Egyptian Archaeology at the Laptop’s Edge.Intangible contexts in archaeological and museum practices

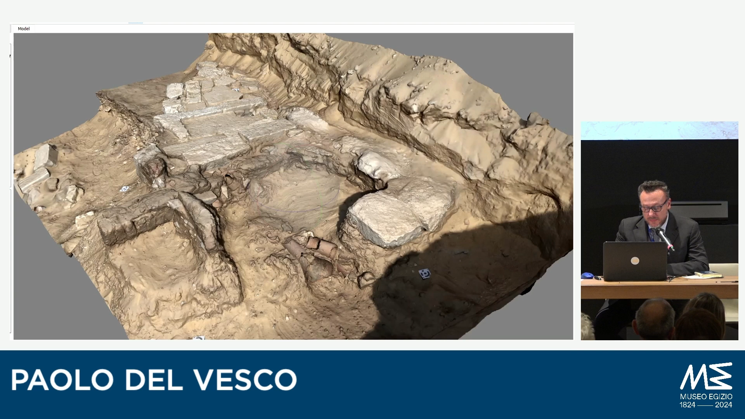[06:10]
we get a photorealistic model of the surveyed area, including, as in this example, a number of different contexts, among which a drainage installation.
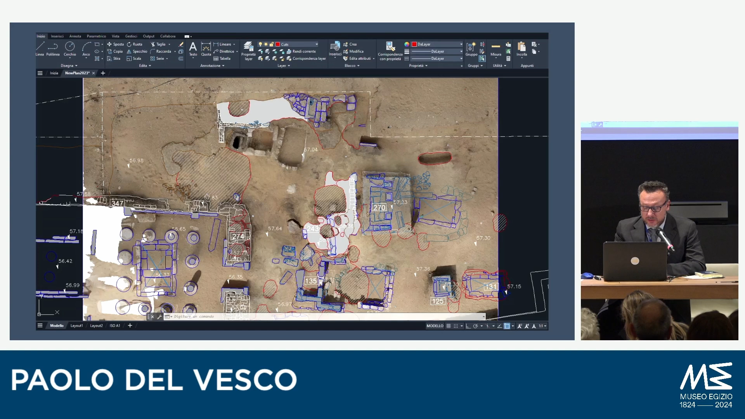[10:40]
So if you want more traditional kind of plans and sections, digitizing the orthophotos coming from the 3D models, which remain extremely helpful in preliminary reports,
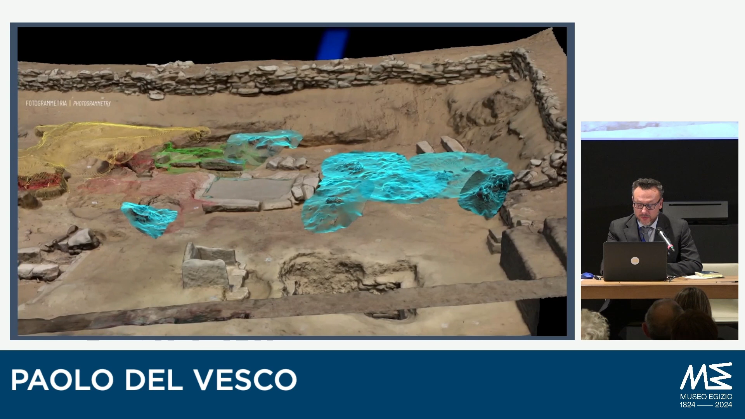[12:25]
the Polytechnic of Turin and the Polytechnic of Milan are currently working, the so-called temporary title, preliminary title, virtual Kha project. The application has been developed by Giovanni Paquera and as his MA dissertation, under the supervision of Professor Fabrizio Lamberti. It is the attempt to recreate the archaeological context of the tomb of Kha in the site of the Remedina on the west bank of Luxor.
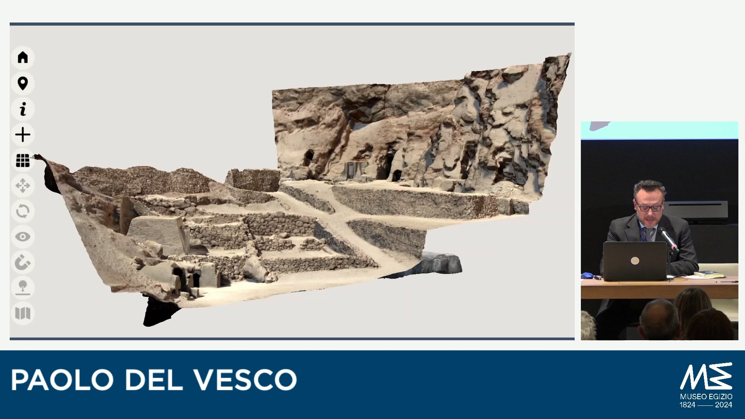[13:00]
Here a 3D model of a sector of the necropolis, including the funerary chapel of Kha and the underground chambers of the tomb, can be explored also in virtual reality.